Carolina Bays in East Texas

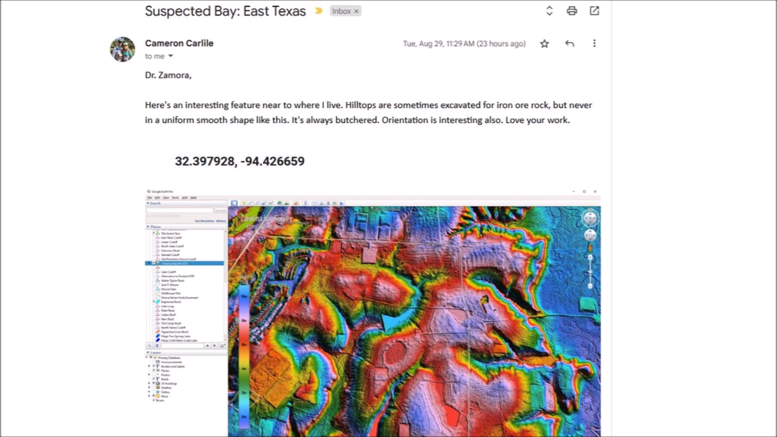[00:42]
It's always butchered. Orientation is interesting also. Love your work. Cameron used a LiDAR visualization tool for Google Earth by Michael Davias and he provided the coordinates for the bay in his note. For context, this Carolina Bay is located in East Texas approximately 36 kilometers or 22 miles from the Louisiana border.
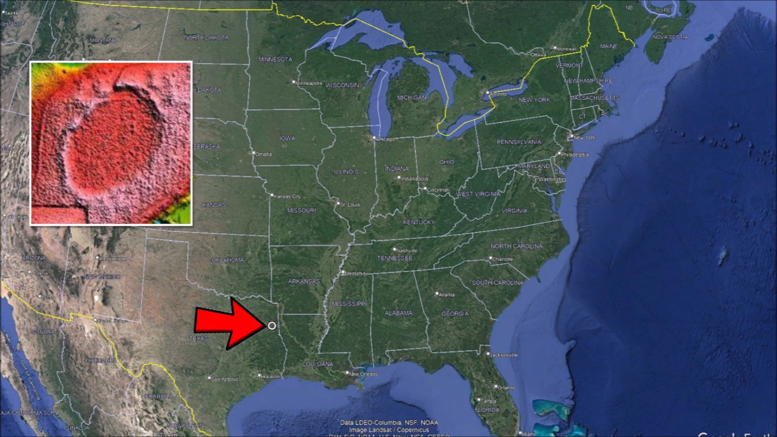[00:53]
The LiDAR image shows that the terrain in this part of Texas is very hilly.
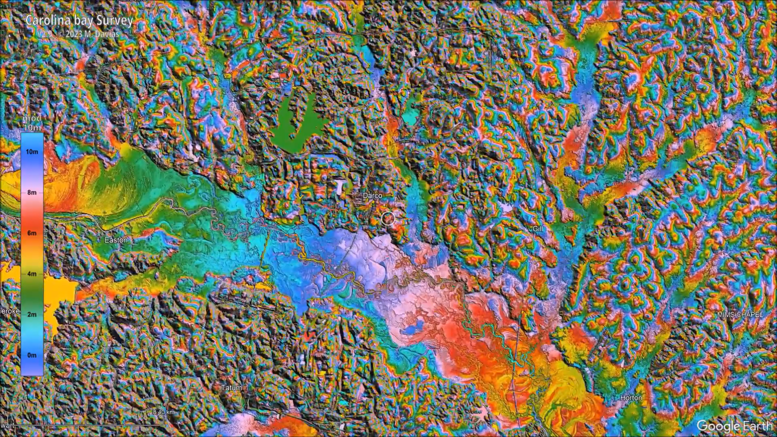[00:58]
As we zoom in in the vicinity of Darko, Texas,
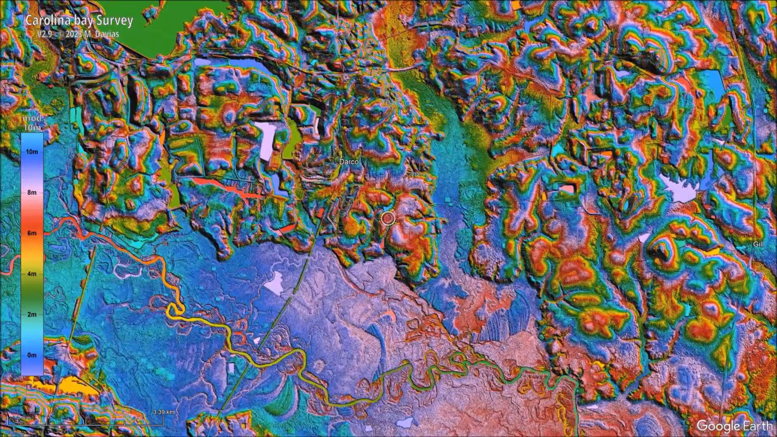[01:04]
the most notable feature is the wide flood plain of the Sabine River, which forms much of the border between Texas and Louisiana before draining into the Gulf of Mexico.
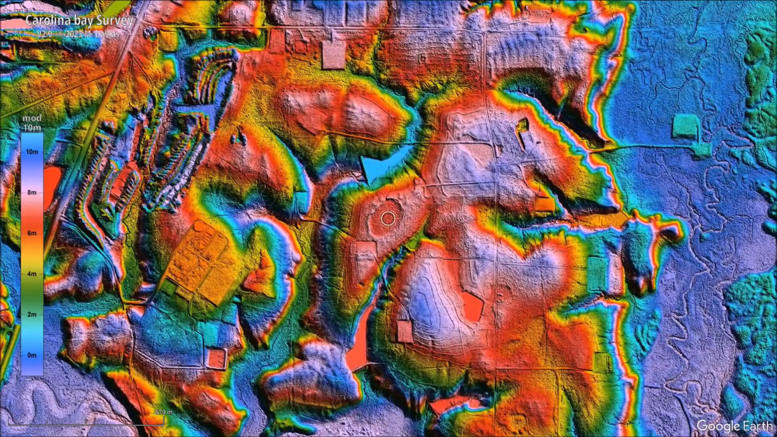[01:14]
Most of the hills have narrow pointed tops, but there is one hill that has a relatively flat top crowned by a Carolina Bay with very well-formed rims.
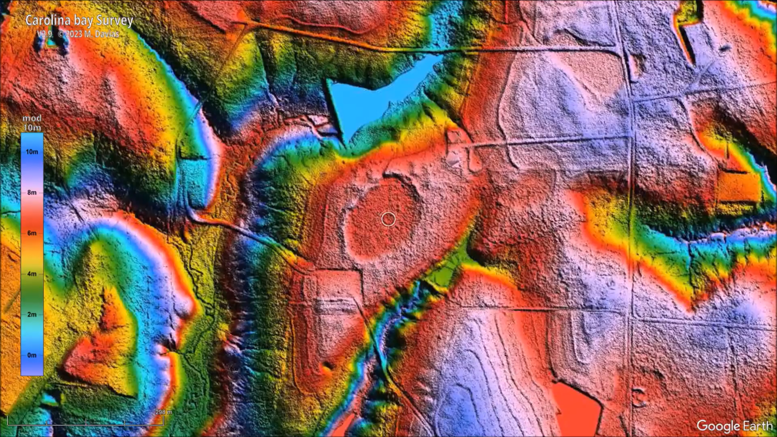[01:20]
The rim on the north side of the bay has been displaced and it is precariously at the edge of the hill,
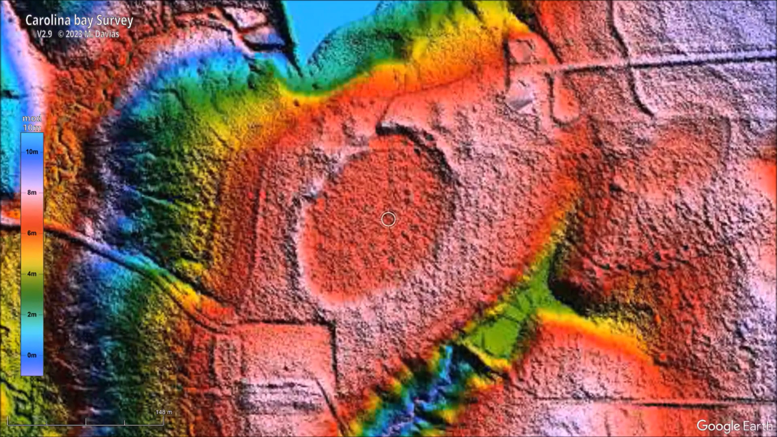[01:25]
almost ready to drop into the dam at the bottom of the hill.
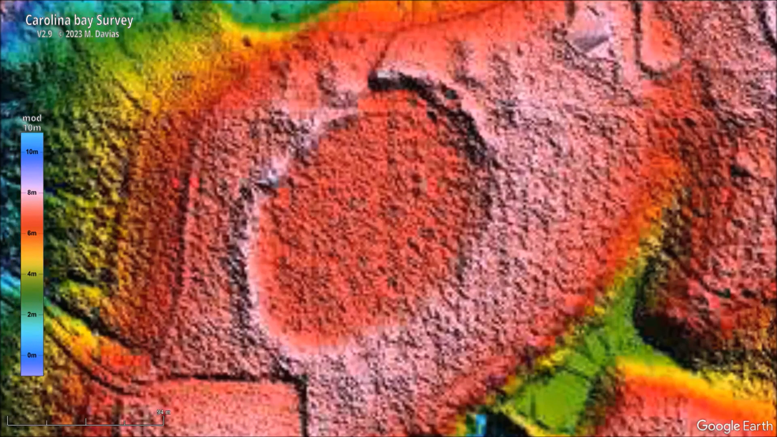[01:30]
This is the detailed view of the displaced rim and the dam. The colorized topography indicates that there is a 7 meter drop from the rim to the dam.
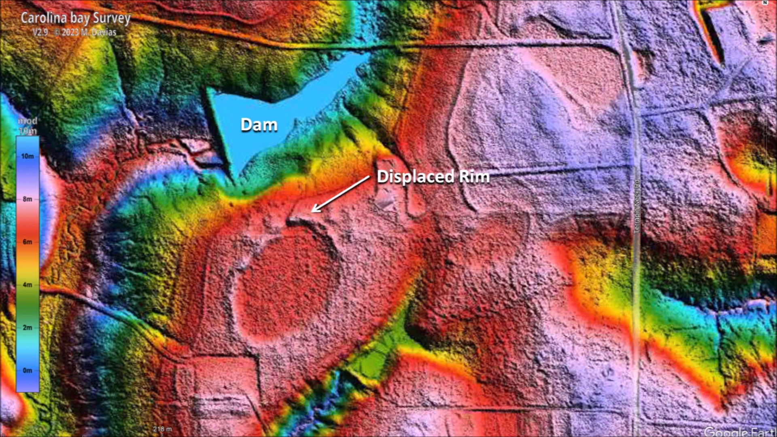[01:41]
It is possible that the rim of the bay was destabilized when the dam filled up and a landslide toward the dam undermined the support of the bay rim. I marked some points along the perimeter of the bay except in the displaced part of the rim. An ellipse fits through the points very well using a least squares method procedure. The bay is definitely elliptical and has a major axis of 172 meters and a minor axis of 120 meters. The only reason that this bay has survived is